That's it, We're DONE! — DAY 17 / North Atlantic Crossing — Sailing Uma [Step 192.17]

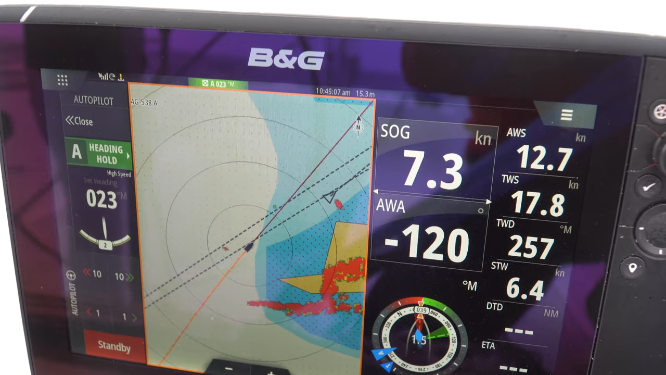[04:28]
Man, look at this, 7 knots. We're definitely going with the current. What do you think?